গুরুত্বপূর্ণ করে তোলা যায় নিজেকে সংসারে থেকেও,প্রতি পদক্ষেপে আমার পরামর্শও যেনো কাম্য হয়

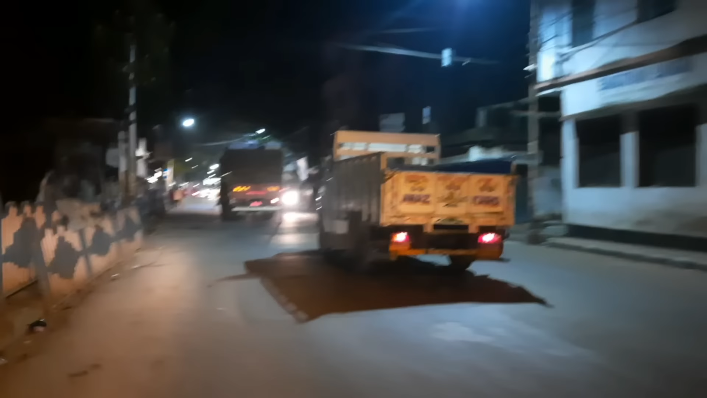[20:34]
এগুলো তো রাতের দিকেই বেরোয়, তো আমি এই কারণেই গেছি, আমি গেলে ও বাইকটা যথেষ্ট আস্তে আর বুঝে চালাবে।